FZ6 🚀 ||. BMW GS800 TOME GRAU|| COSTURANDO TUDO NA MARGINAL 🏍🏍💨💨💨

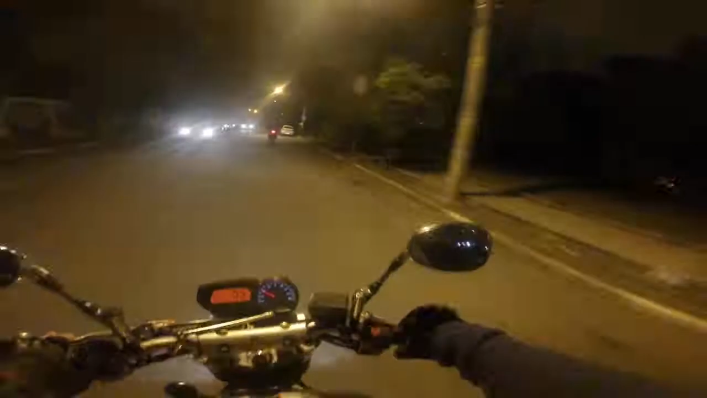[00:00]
salve. Rolei noturno, voltando pra casa. Estamos aqui no centro. Deu umas paradinhas aqui. Estamos voltando pra casa. Vem cá, BMW! Pode ir não! A moto tá fria ainda, não dá pra ficar acelerando muito não.
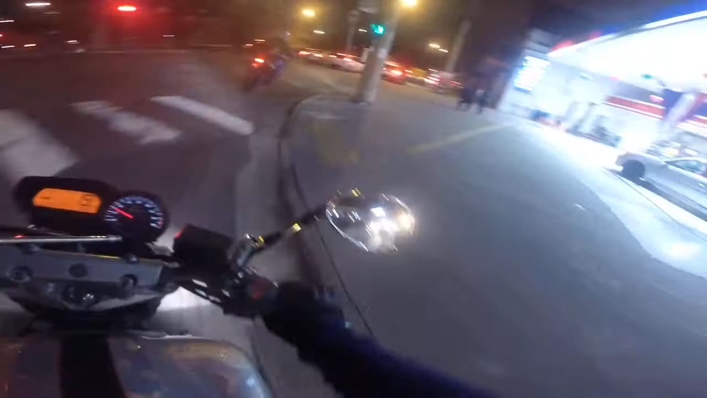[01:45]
Caralho, eu não tô de BM alta não, mano. Ah, eu logo dei um pulo na calçada.
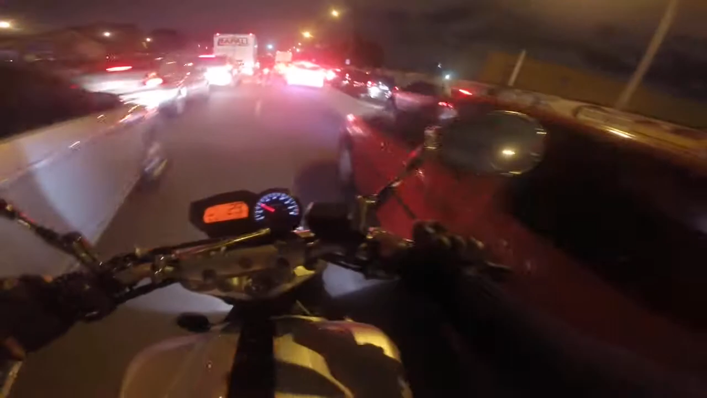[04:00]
Nossa, mano, tá travado. Ainda vou ter que voltar pra Santo André. Isso é mais.